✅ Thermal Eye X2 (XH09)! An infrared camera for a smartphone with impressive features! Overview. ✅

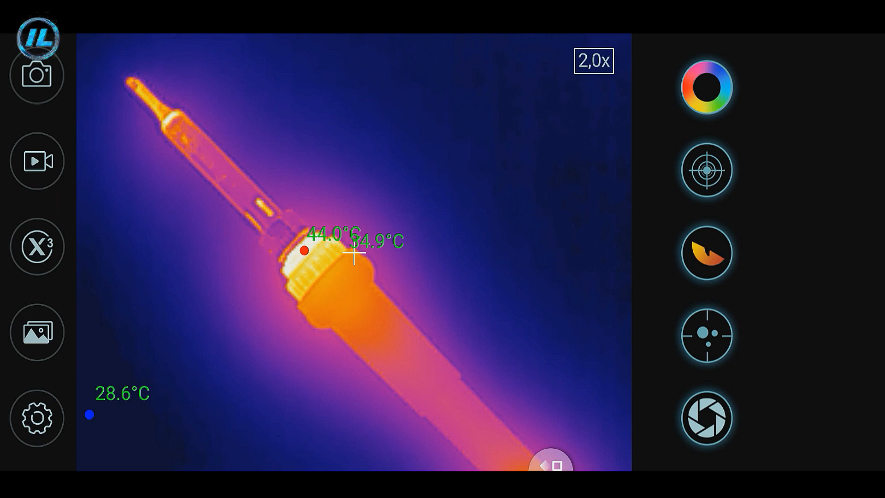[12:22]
On screen: min 28.6°C
Without any exaggeration, it is safe to say that this is a very high quality device. Now I am testing the thermal imager on completely different objects under study. A board with electronic components.
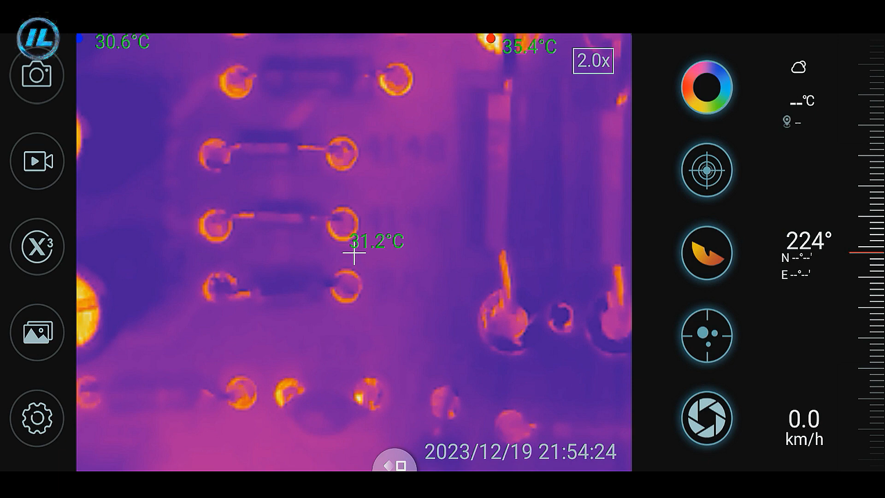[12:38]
On screen: spot 31.2°C, max 35.4°C, min 30.6°C
The image of the thermal eye X2 infrared camera is so clear that you can easily see the designation of the details.
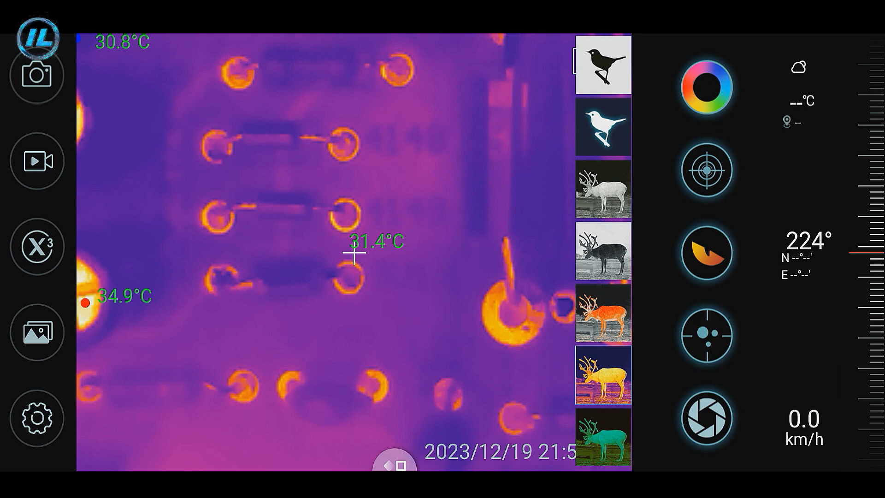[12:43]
On screen: spot 31.4°C
When the hot white palette is selected, the image becomes even more distinct.
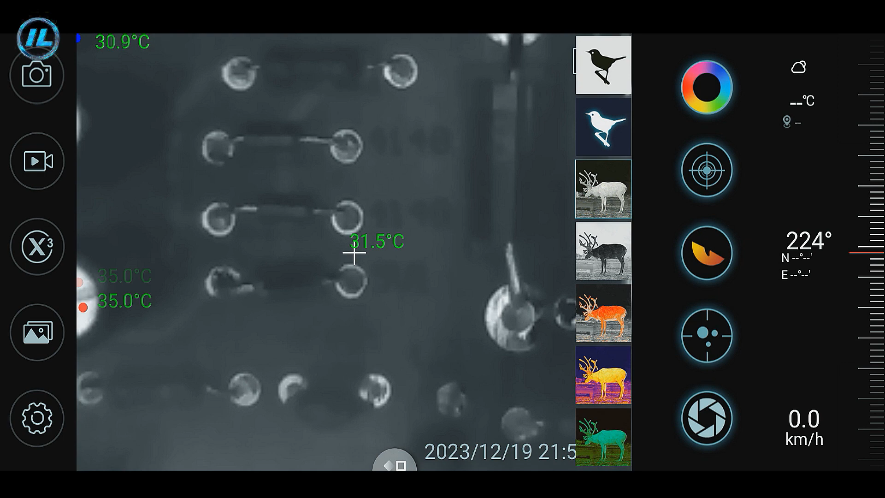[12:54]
On screen: spot 31.5°C, max 35.0°C
Power unit. When the power supply is turned on, the resistor and Xenor diode immediately heat up.
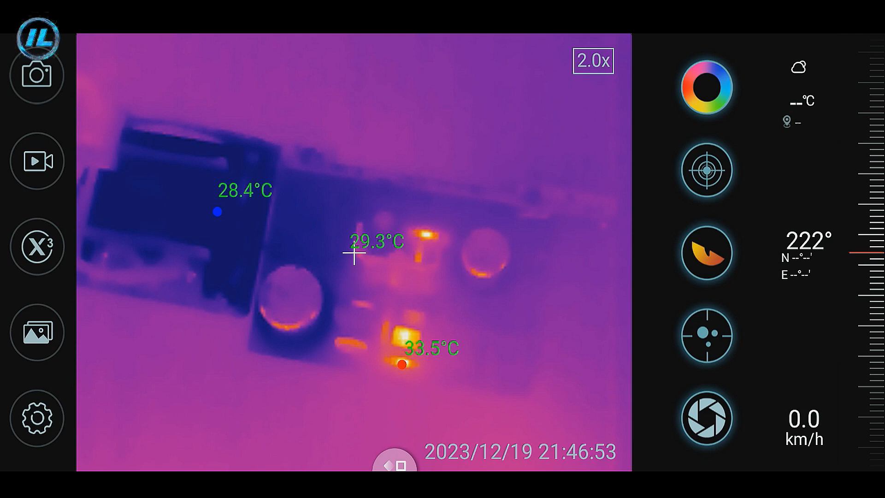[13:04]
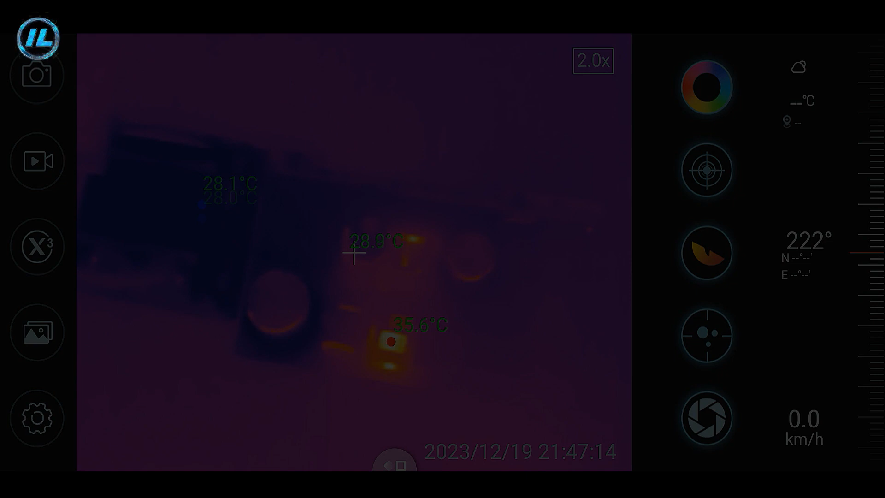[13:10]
The laptop case, it immediately becomes clear where the processor and hard drive are located.
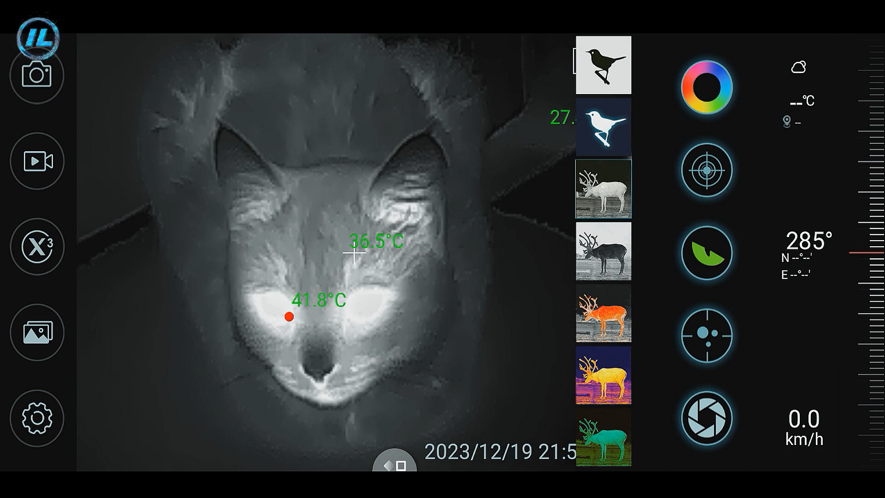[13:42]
Hot white. Hot black and hot green. Hot white.
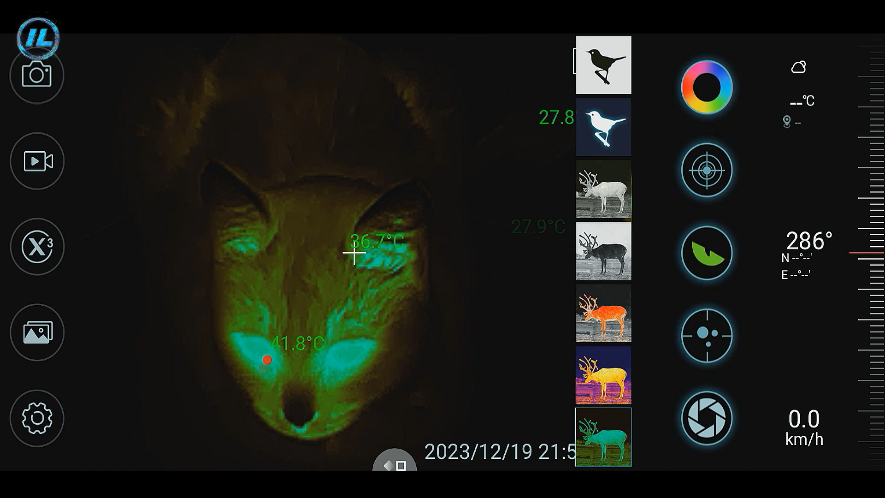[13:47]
On screen: spot 36.7°C
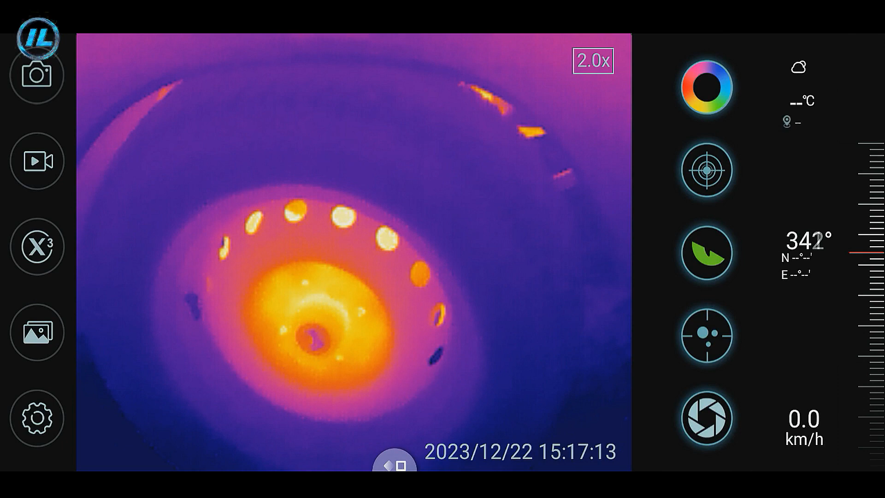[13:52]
Hot white. 400 miles. The car is black. minutes after stopping the
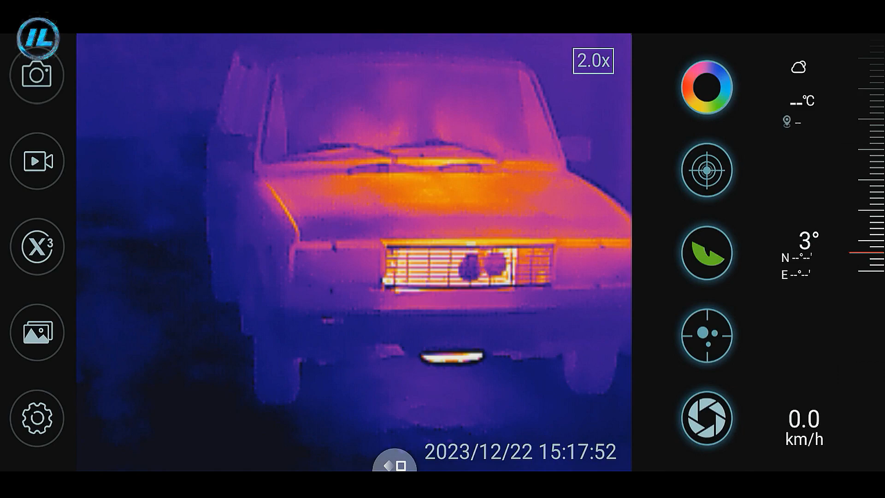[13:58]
engine and pipes are in different pallets
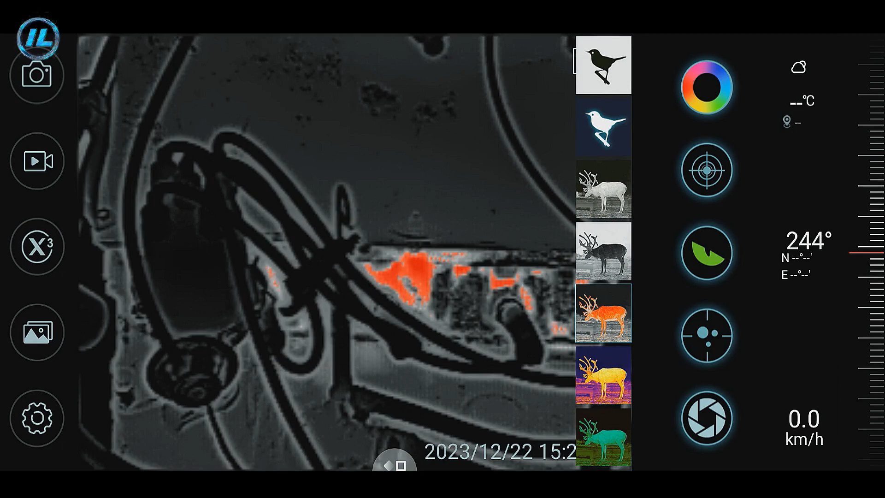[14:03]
it
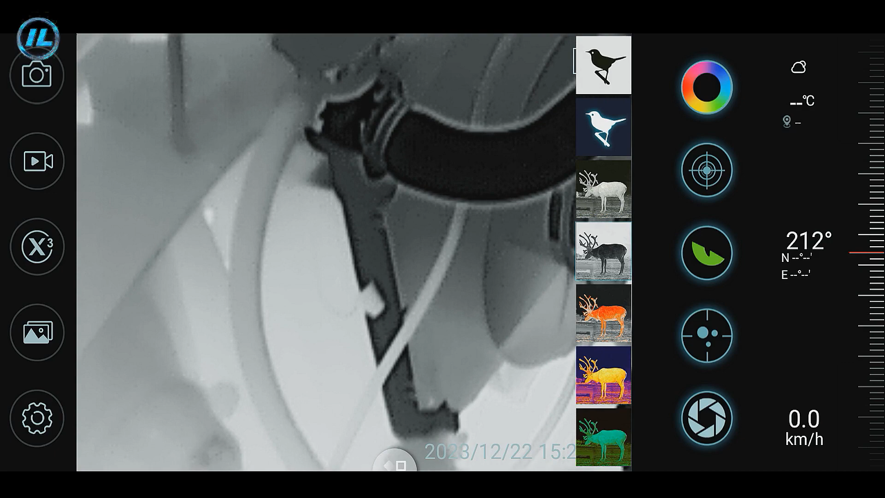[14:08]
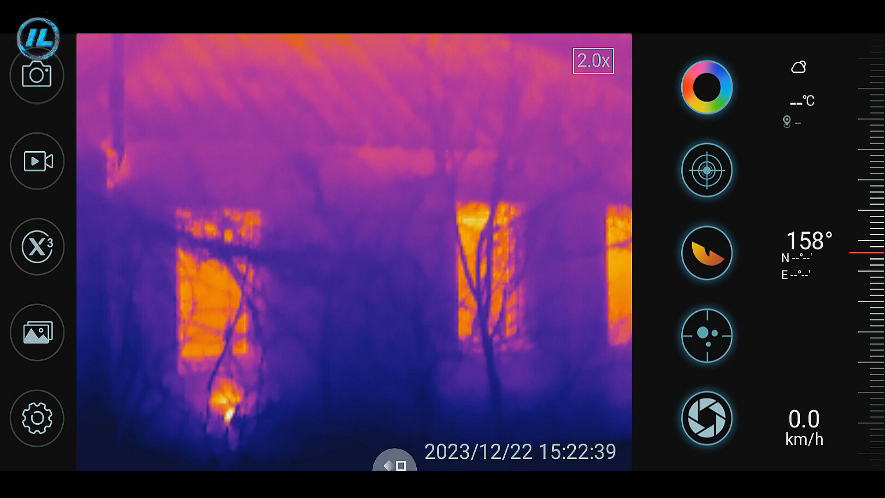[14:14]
is clearly visible where the greatest heat loss occurs in the house the
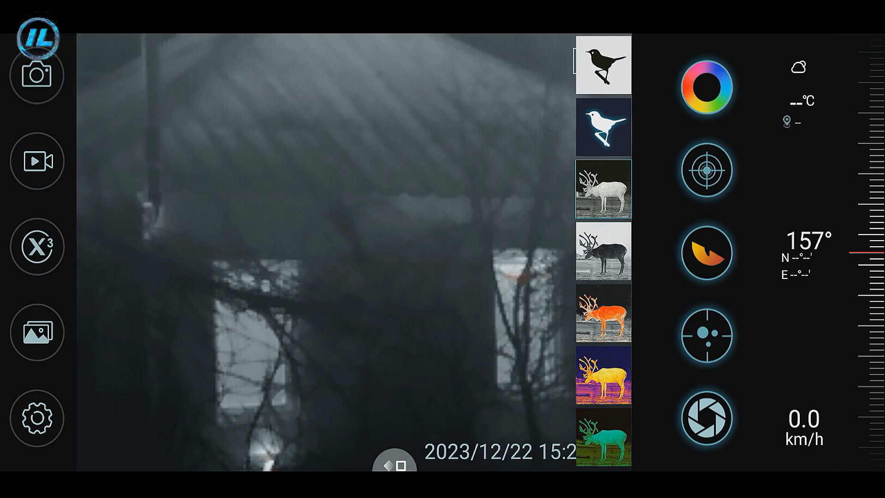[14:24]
thermal eye X2 infrared
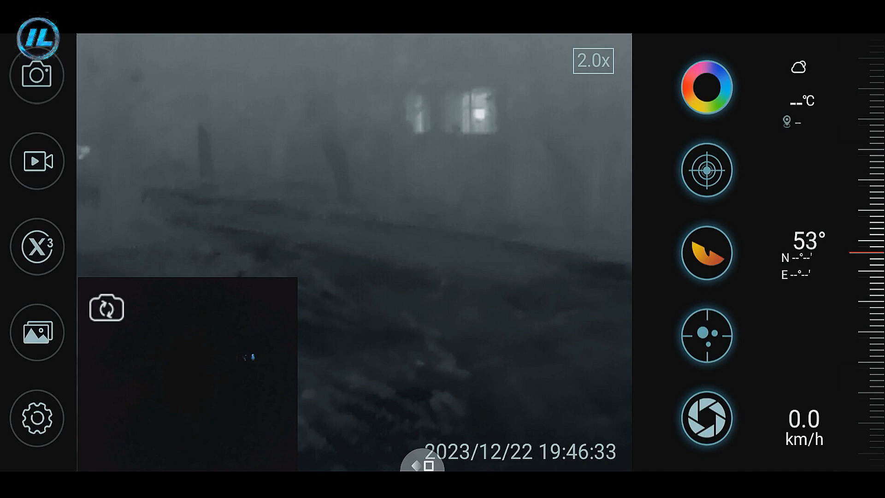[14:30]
camera copes well with the functions of a night vision camera the shots
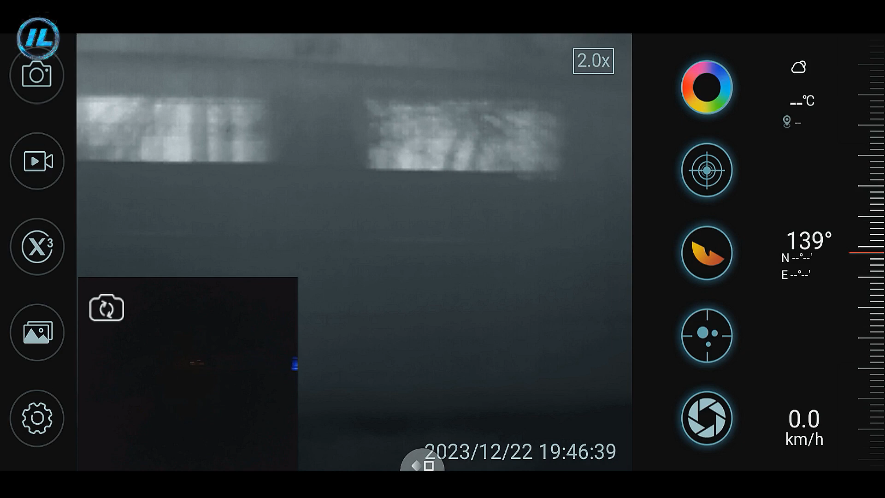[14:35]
that you see on the screen now I shot in total darkness the main camera of the
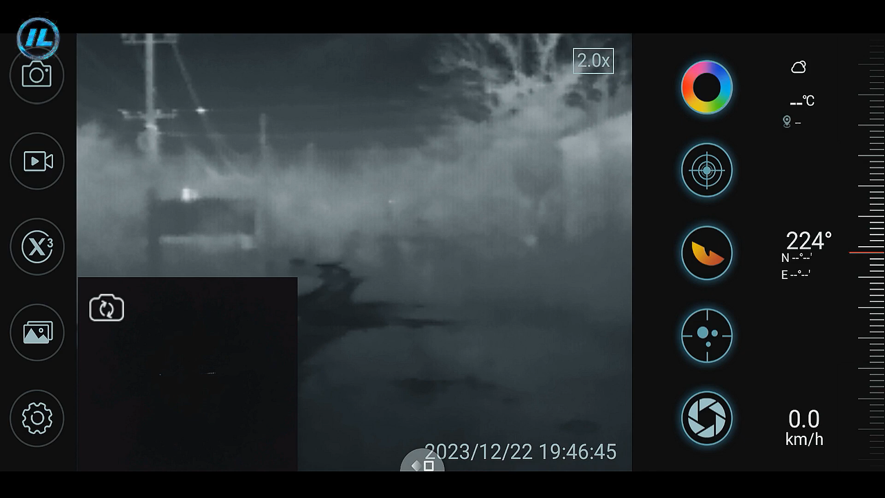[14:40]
smartphone can hardly distinguish anything but the infrared camera gives a very clear picture